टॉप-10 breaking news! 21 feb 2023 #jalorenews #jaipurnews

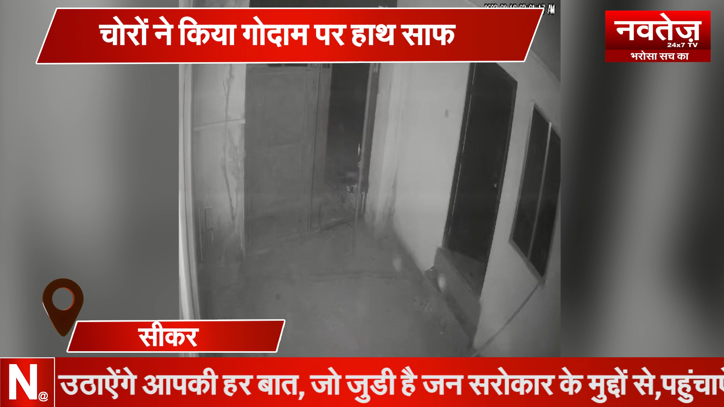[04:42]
वहां लगे CCTV कैमरे में रिकॉर्ड हुई है जिसमें एक चोर गाड़ी लेकर आता दिखाई दे रहा है फिलाल सदर्थाना पुलिस ने मामला दर्च कर इस फुटेज के आधार पर ही आरोपी की तलाज शिरू करती है